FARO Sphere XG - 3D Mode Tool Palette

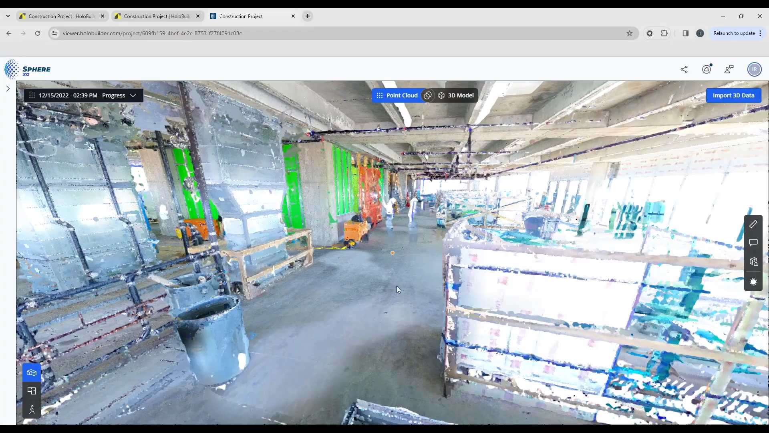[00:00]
So let's take a look at some of the tools that we have in the tool palette that you'll find over on the right hand side of your screen. So we're going to take some measurements.
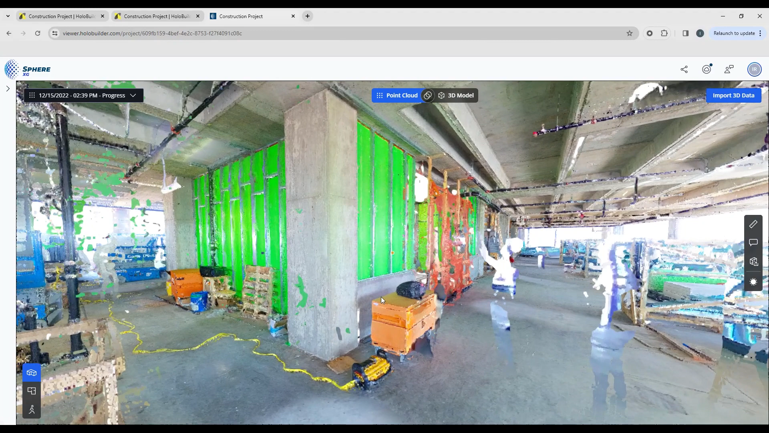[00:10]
Let's try this column right here. We're going to activate the measure tool and then we're going to pick a point on the column here,
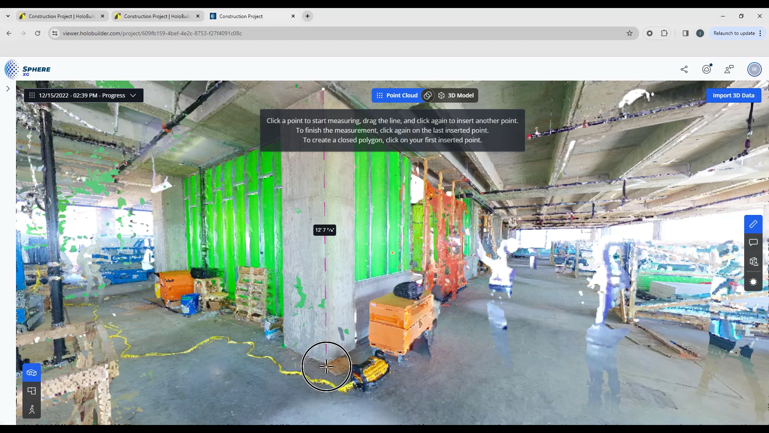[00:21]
point on the floor and you want to double click to keep that measurement. And again we can sort of look to see some other areas.
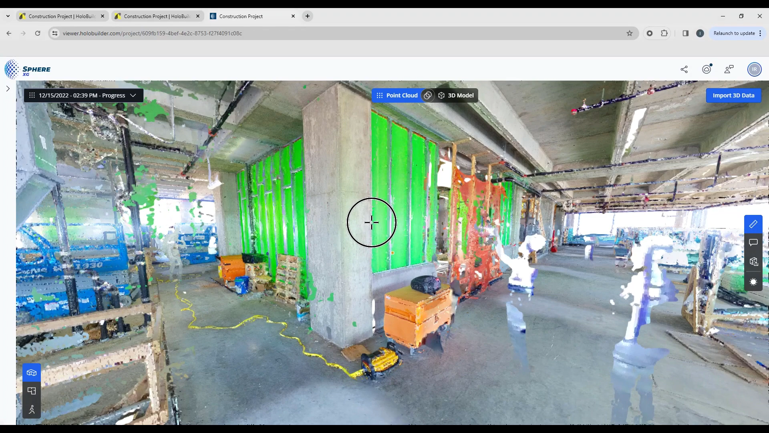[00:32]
If we want to get the width of the column we can just get the width of the column there. We want to get the height under the beam to the floor. You see you're dragging the line you've got a guide here so you want to just pull that to make sure you're getting that vertical dimension.
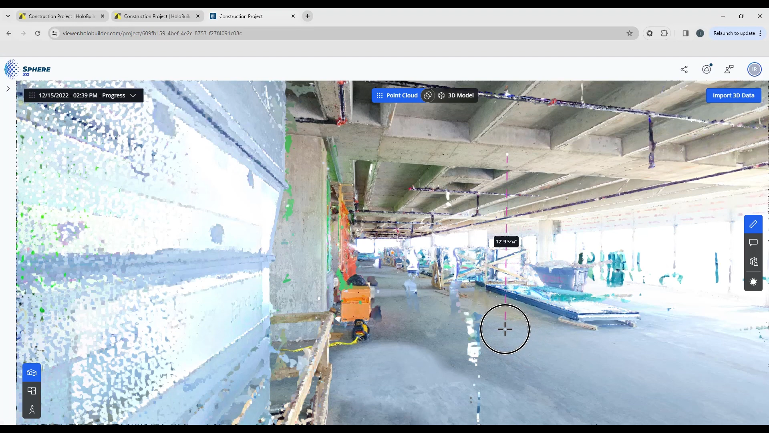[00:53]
Didn't double click. Let's do it again and we want to get that vertical dimension. There we go. Now if there's something of note, maybe you need more clearance space under here. What you can do is you can click on one of the measurements and it's exactly like what we had with 2D.
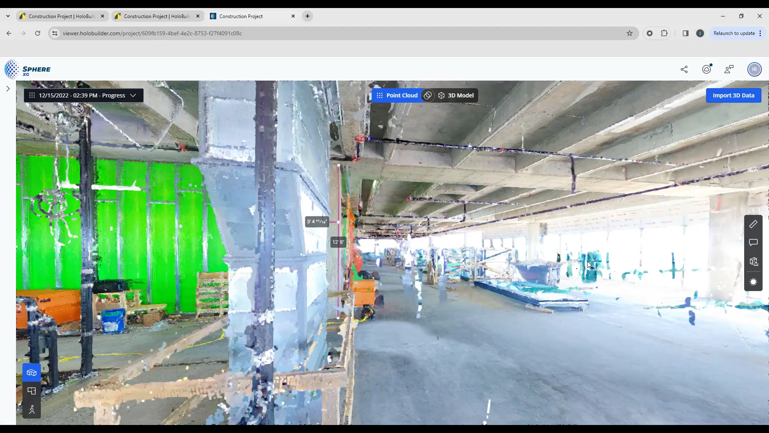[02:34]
If you just want to add regular annotations, you can certainly do that too.
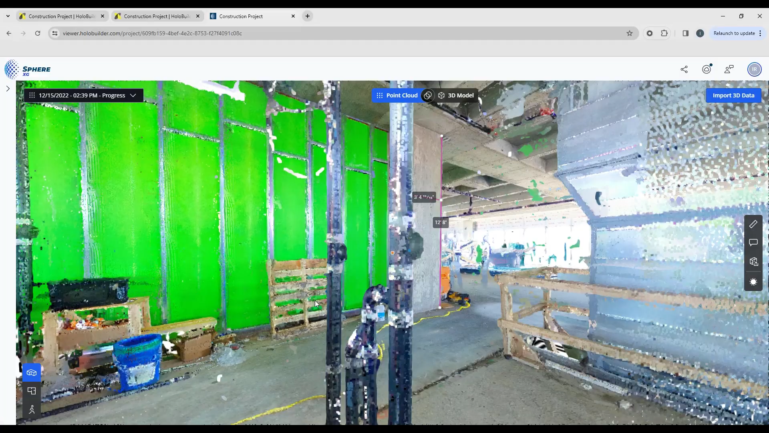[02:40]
So I'm just going to find some areas
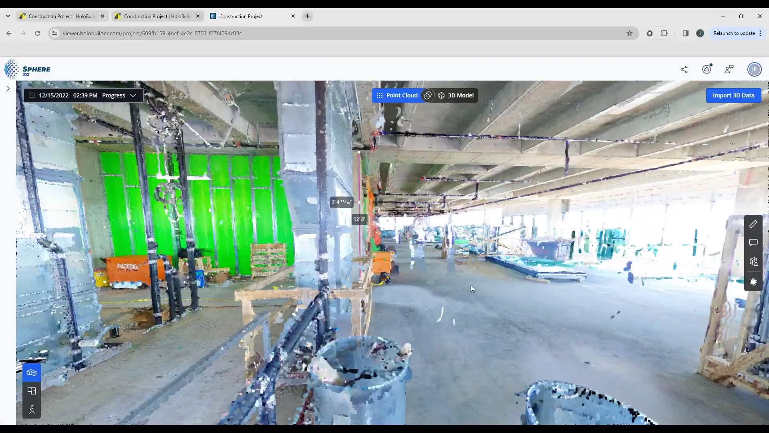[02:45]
around here that we might want to put some tags and annotations on.
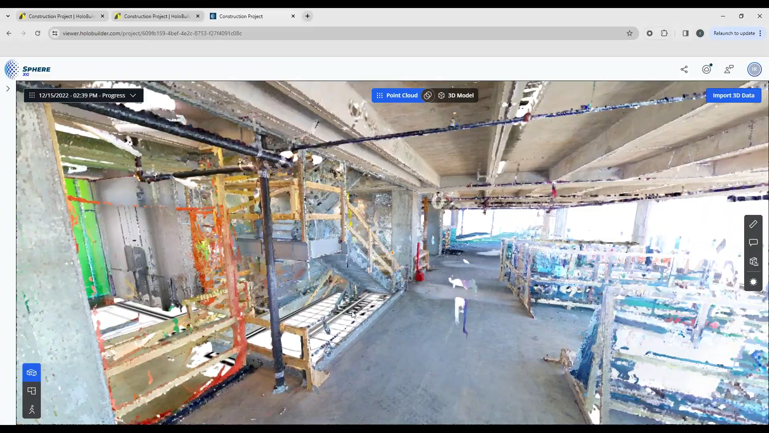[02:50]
See if we've got any valves or equipment.
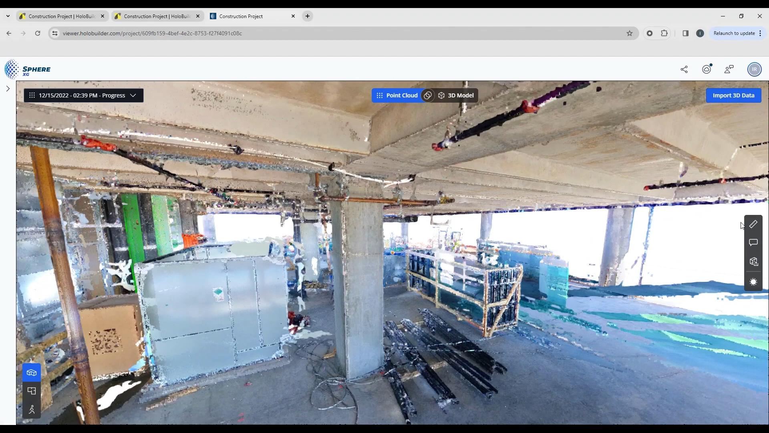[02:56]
And I'm just going to pop a little annotation on here. I'm going to call that our fire water.
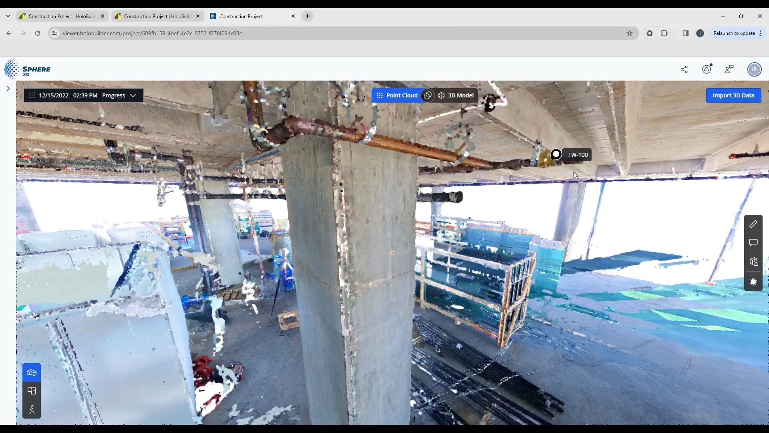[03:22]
So in the future, if anybody wants to know about that valve, they can just simply click on the link and get the information of what that valve tag is and what the description is.
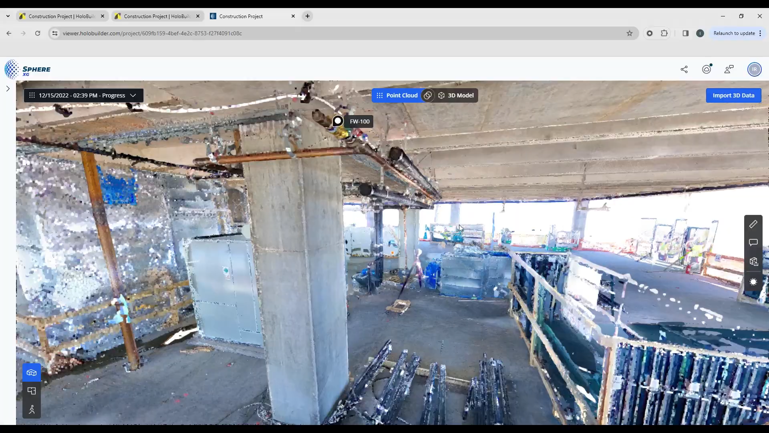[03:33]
Now, one of the other things that we have in here, which is nice,
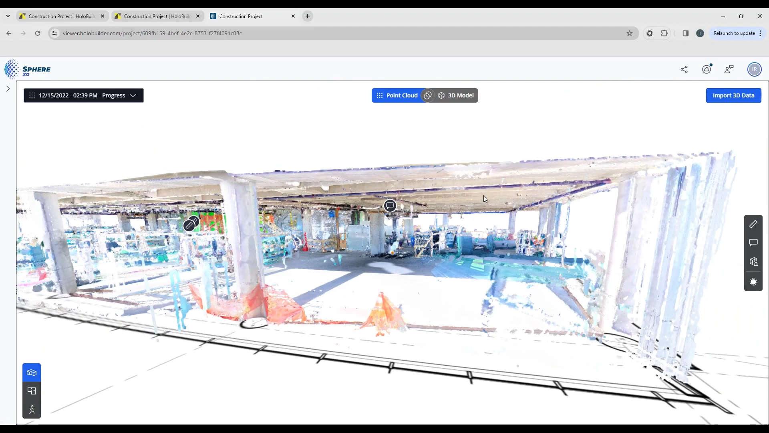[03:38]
is we have the ability to export sections of the point cloud and export those out as
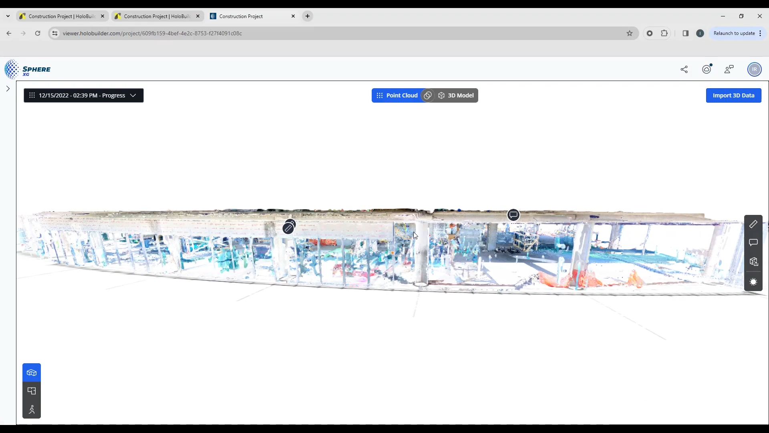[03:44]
maybe an E57 or a recap file that you can then take into Revit and create an as-built of the model.
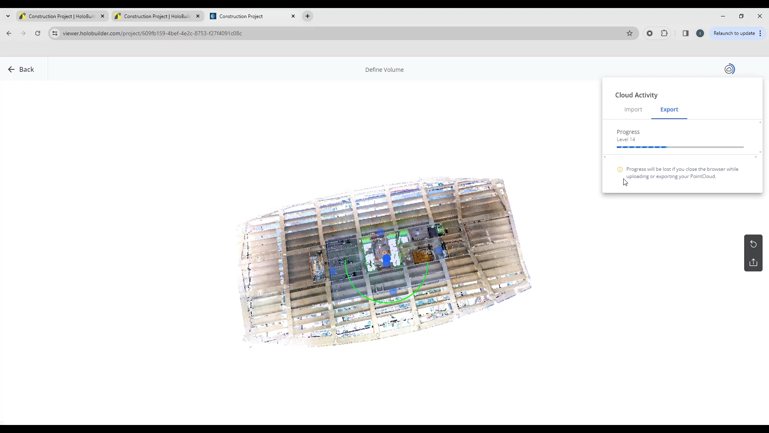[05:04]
So we're going to look at the export tab and we can see the progress of that export to an RCS file. One thing to note is if you do close the browser, this export process will stop. So make sure you keep your browser open while that's working. And to reset your clipping box, if you want, you can just hit the reset.
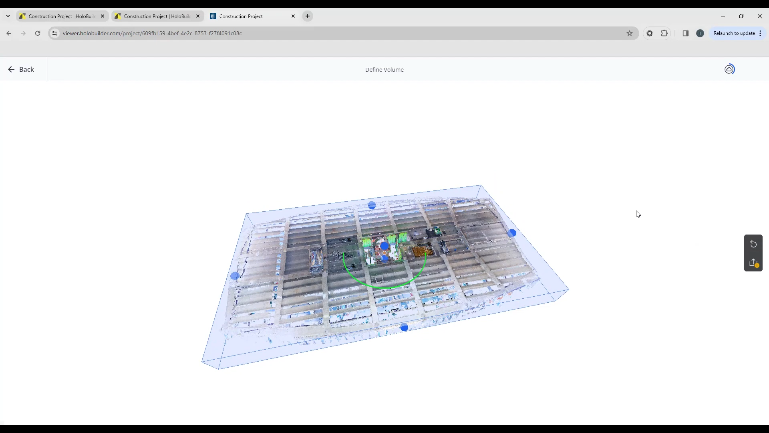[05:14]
And I'm going to go back. The other thing we've got also is our opacity.
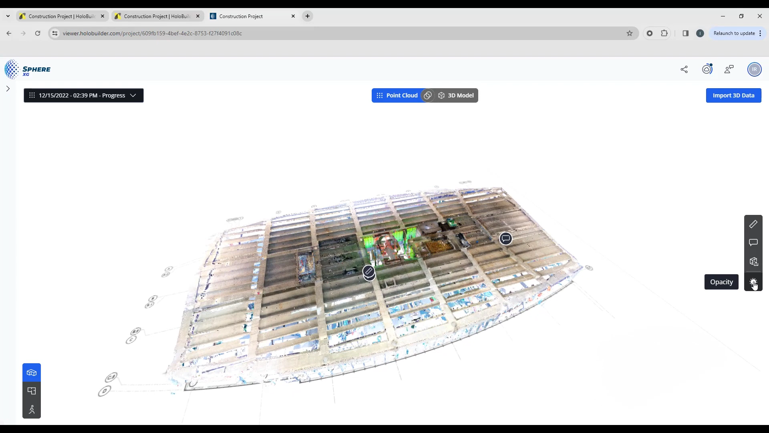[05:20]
So if you're looking at this right now and you wanted to perhaps see where the the waypoints are,
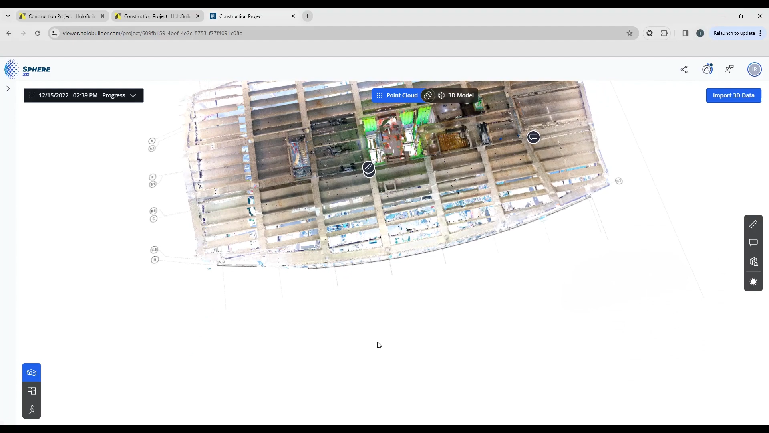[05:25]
maybe you do have some 360 images in here as well.
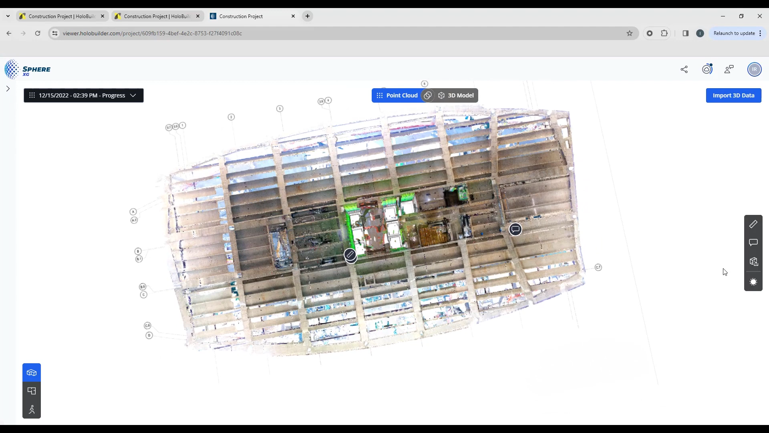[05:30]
We do have some visibility controls in here. So we're looking at the point cloud, the model and the sheet with the the holobuilder waypoints. So I can change the opacity
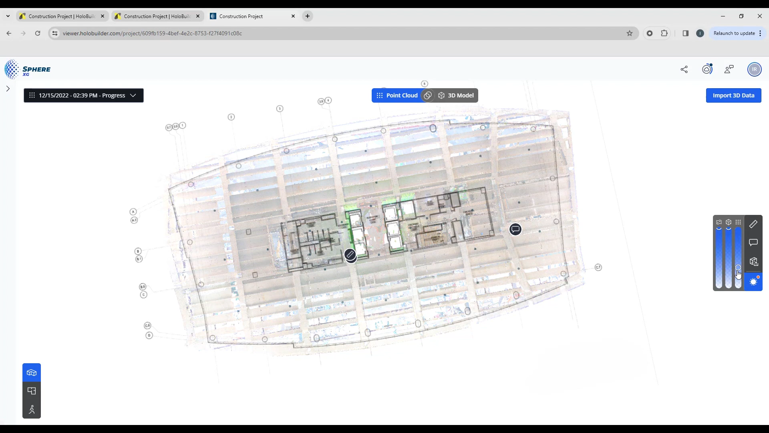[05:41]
and you can change the sheet.
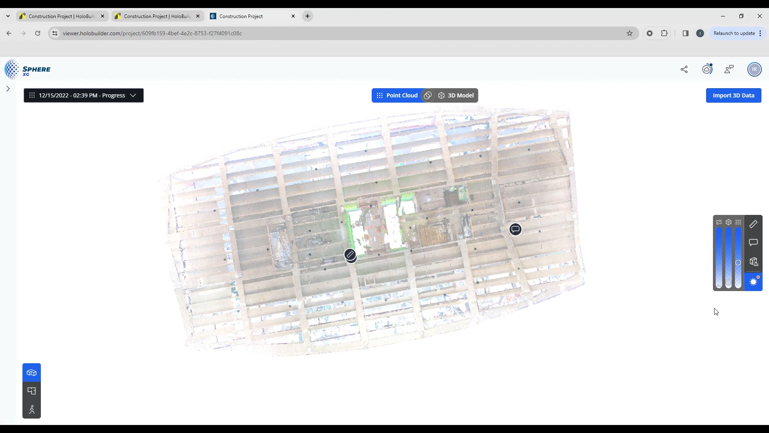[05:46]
So you can turn any of these off at any time. So there's your sheets with your waypoints.